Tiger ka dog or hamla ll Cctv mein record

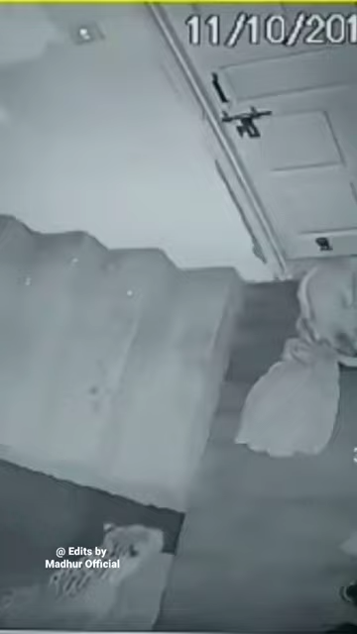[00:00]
पंजिल में चरकर पाल्दु कुट्टे पर हमला कर दिया दोस्तों CCTV फूटेज में आप देख सकते हैं कि एक तेंदुआ घर के अंदर आ गया और यहां पर एक पाल्दु कुट्टा दर्वाजे का बाहर सो रहा था
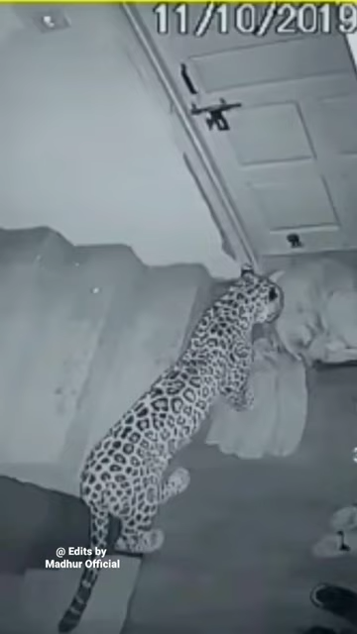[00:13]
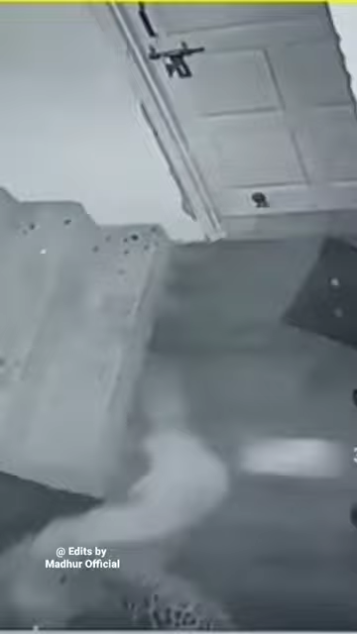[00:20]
तेंदुआ दबे पाउं यहां पहुचा और जैसे ही मकान माली बाहर है तो तेंदुआ कुट्टे को उखा कर ले जा चुगा